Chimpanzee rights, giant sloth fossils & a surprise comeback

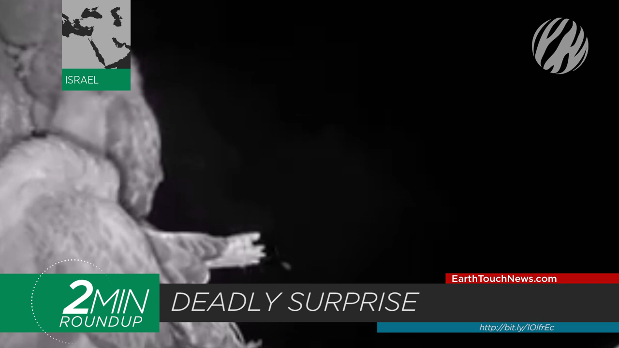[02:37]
eagle owl swoops in and snatches a long-legged buzzard from its nest.